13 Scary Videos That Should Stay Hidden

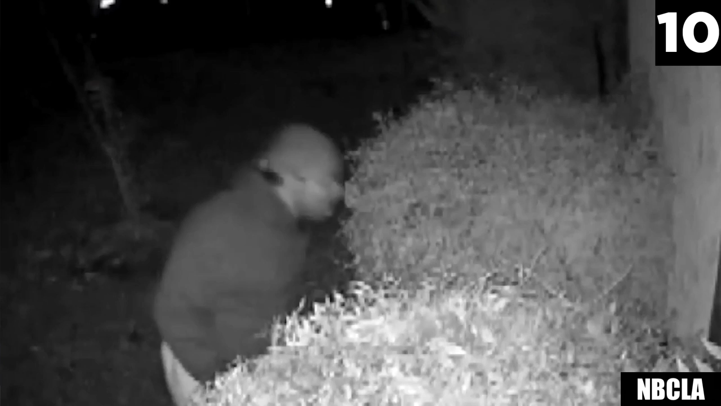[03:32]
A man in dark clothing walks straight up to the bedroom window and kneels between some bushes to look inside.
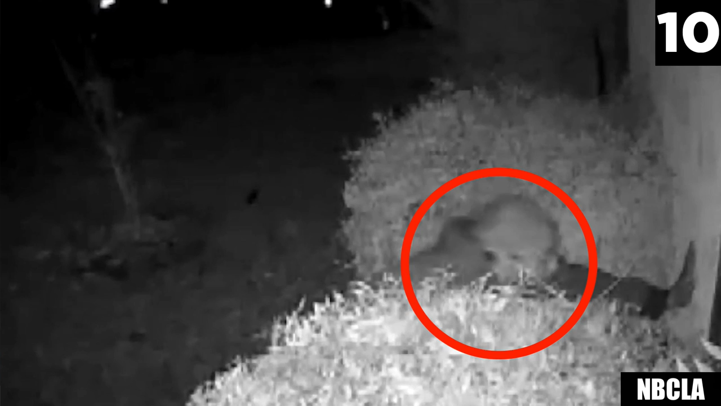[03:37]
He is worried about getting seen and gets lower when a car passes by.
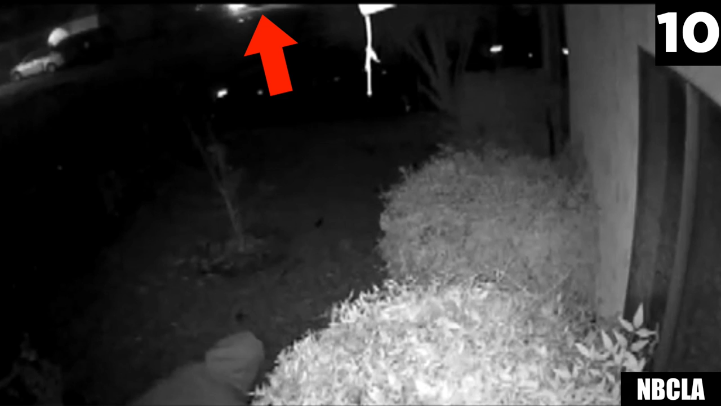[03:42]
He thinks that he is well-concealed from every angle but he's caught on camera from above. A man in a dark hoodie seen lurking near a window just after 4.30 this morning.
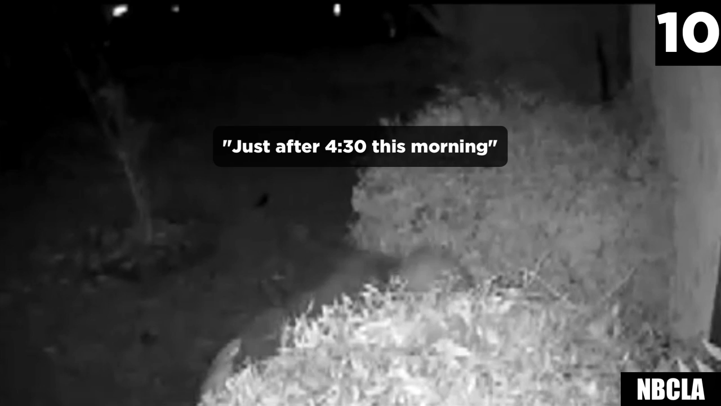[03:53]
He walks straight to the bedroom window. The owner of this house comes out and demands to know what he's doing looking at his wife through their bedroom window at 4.30 in the morning. The stranger says that he's being chased and needs help. At 51 seconds you can see the shine of something in the husband's hand. Maybe a phone. And just when it looks like a confrontation is about to go down, the stranger decides to run away.
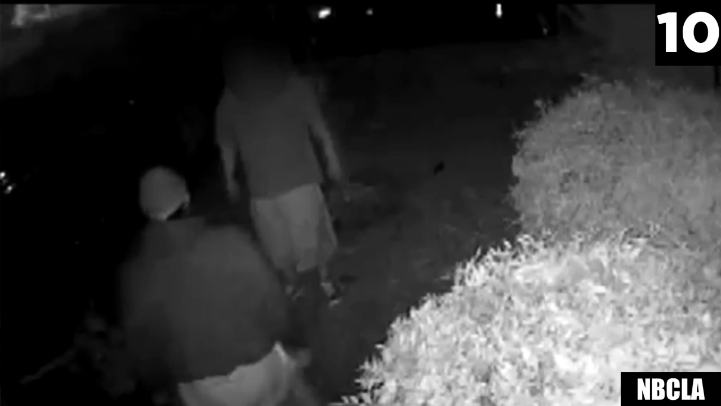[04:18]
I don't know if he is telling the truth or not. If he was being chased then maybe the car headlights were from the people chasing him. That would explain why he went to this person's window instead of a door to avoid getting caught.
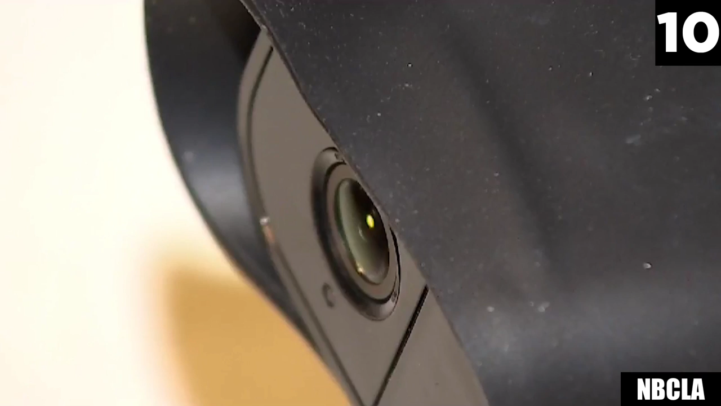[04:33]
He might have ran away because he was being chased and they weren't helping him. But if he needed help he could have knocked on the window instead of standing outside of the window for so long.
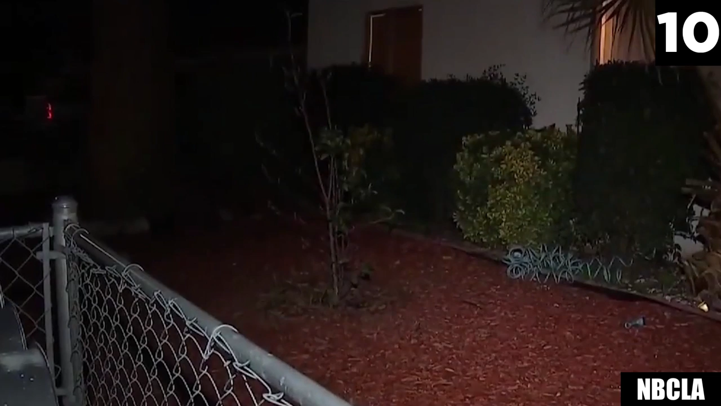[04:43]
So with that in mind I think he's lying about being chased.
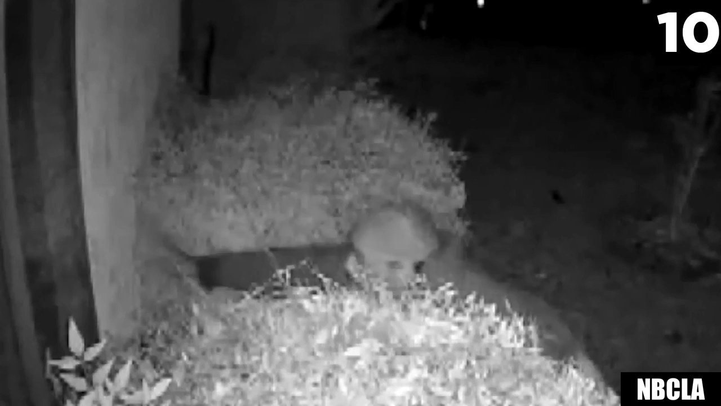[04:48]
This happened in Riverside, California where looking into a window on private property without consent of the owner is against the law. If this man is found he could face up to six months behind bars and up to a thousand dollars in fines.
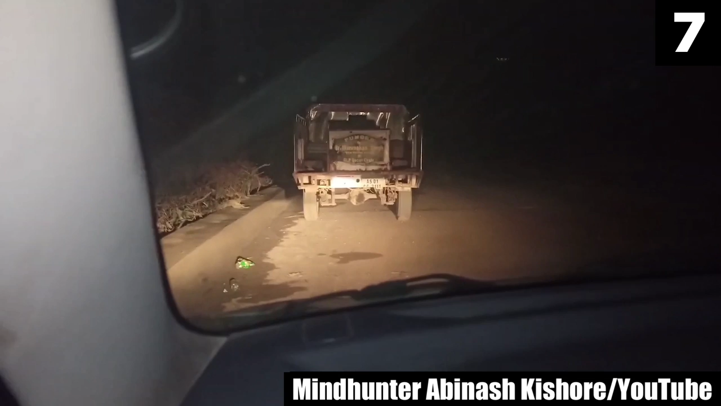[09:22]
The roads in Guwahati, India are apparently haunted. Just ask Abenash Kishore aka The Mindhunter. He pulls up behind a vehicle with an extreme background story that I'll get into in just a second. First, try to translate what he says about this truck, and then I'll tell you what I was able to research.
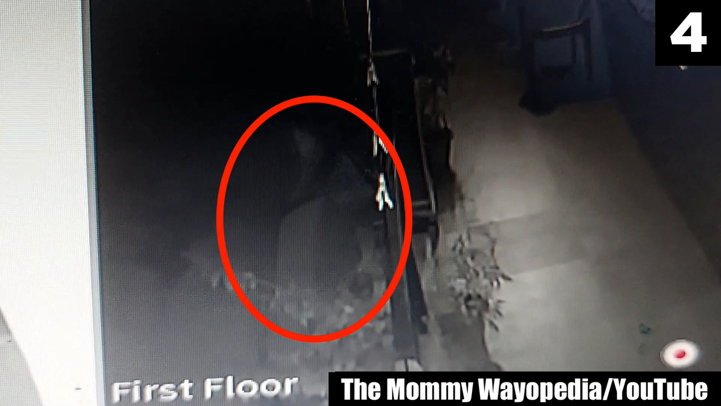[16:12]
The mother tries to keep the fear out of her voice as she tells her son to keep reading a book out loud. She doesn't want to scare him. She can't take her eyes off what she sees. Seated on the ground facing the courtyard on the first floor is this exquisitely eerie ghost sighting.
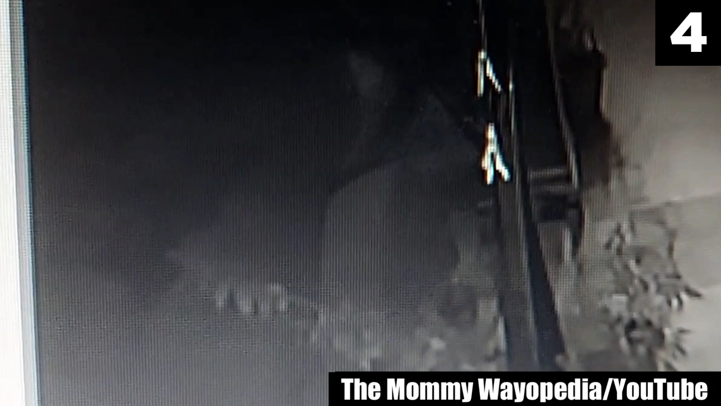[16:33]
A woman with long hair and a gown. She's across from the main entrance waiting for them to come out. The see-through figure does not move but look closely and at ten seconds, you'll see this object across from the ghost is moving all by itself. Or maybe it's the wind. The mommy wayopedia has no idea what this ghost wants from her or her family and is seeking advice on what to do next.
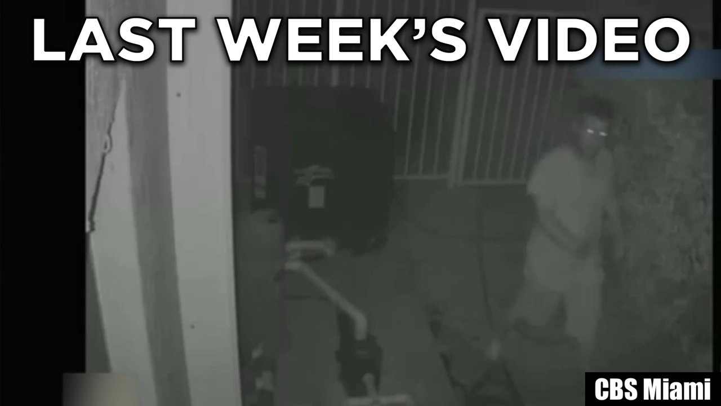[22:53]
released this home surveillance tape of a super sketchy man who first climbed a tree and then went through an unlocked gate. He ducks under a garbage can and gawks inside a window.